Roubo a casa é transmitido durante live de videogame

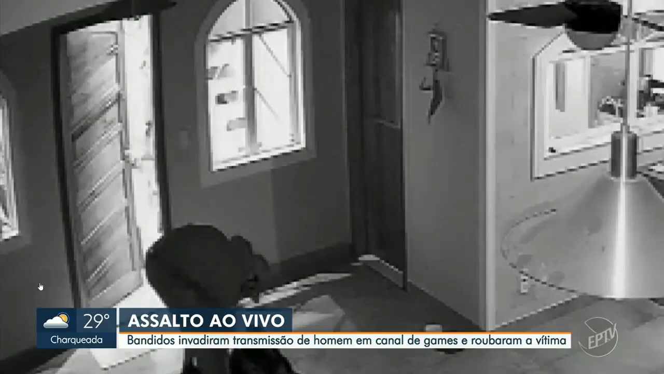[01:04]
Enquanto isso, o outro homem aguarda no lado de fora. Depois de pegar um tablet, ele sai e a dupla foge, levando outros objetos.